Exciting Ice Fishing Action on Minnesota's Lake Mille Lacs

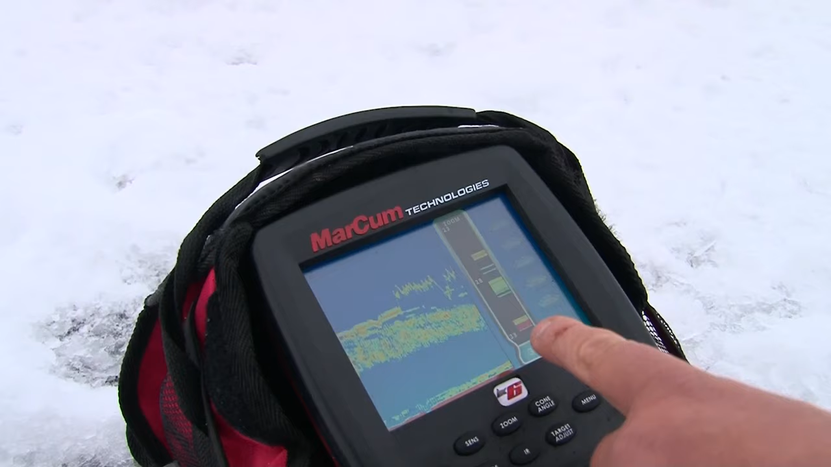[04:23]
You know dropped it in the hole and there was bait sitting there so I knew that was a good sign.